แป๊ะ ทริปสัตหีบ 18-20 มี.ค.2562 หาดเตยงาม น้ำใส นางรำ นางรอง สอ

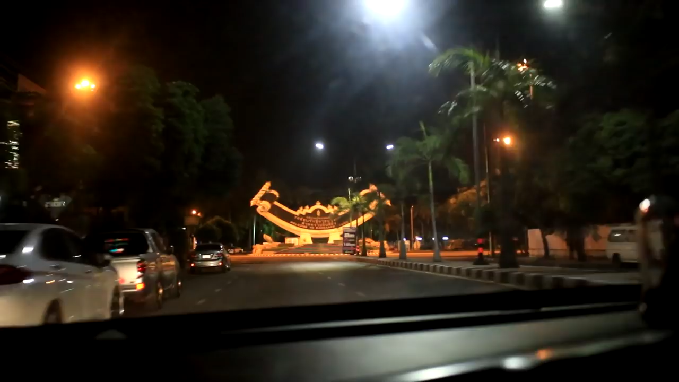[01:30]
อ้าว ตอนนี้เรามาถึงบางแสนแล้วครับ